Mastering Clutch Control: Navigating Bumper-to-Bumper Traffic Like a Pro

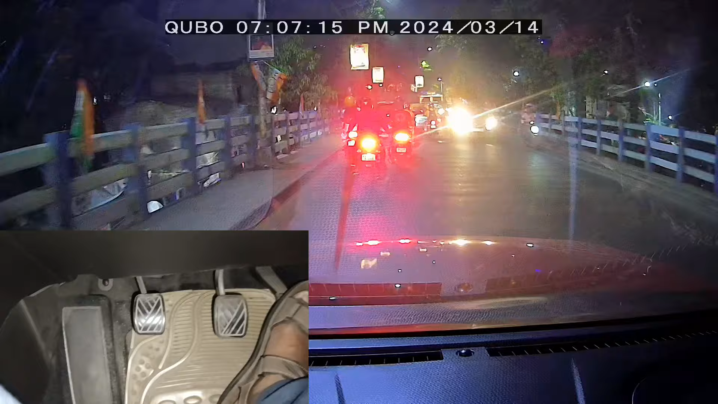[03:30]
और मैं move करना शुरू कर गया, फिलाल जो गाड़ी का मेरा जो speed है, that is near about 30 km, और फिलाल जो gear का position है, वो है third gear में, ठीक है, तो गाड़ी का gear का और clutch का जो तालमेल है,
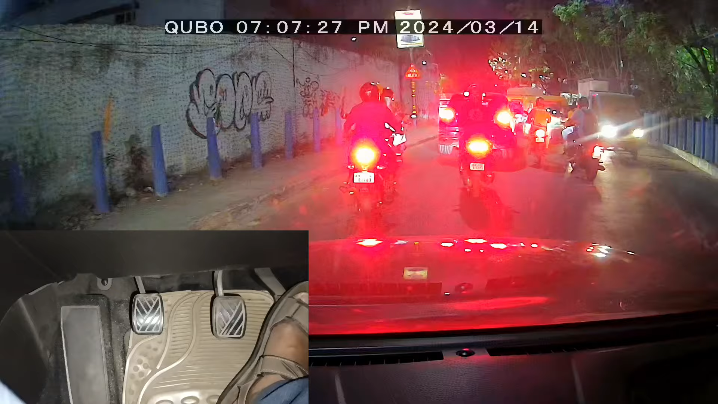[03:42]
वो आपको दोनों एक साथ मिलाते हुए, चलना है ने, तो आपको जो गाड़ी का mile है, जो वो काफी जादा घड़ी जाएगा, जब आगे, signal rate है, ग गाड़ी लग गया, मैं क्या कि आप brake दबाया, clutch को दबाया,
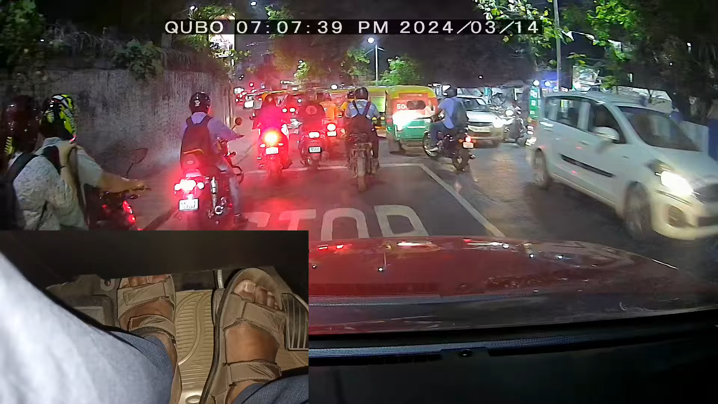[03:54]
पूरा गाड़ी को मैं, third gear से सीधा मैं, neutral में कर दिया, फिर से चुरू हो गया है, देखो मैं कि इस तरह से, bumper to bumper traffic में, आपको पैर का जो movement होगा, बिल्कुल इसी तरह आपको होना चाहिए, ठीक है, देखो, आग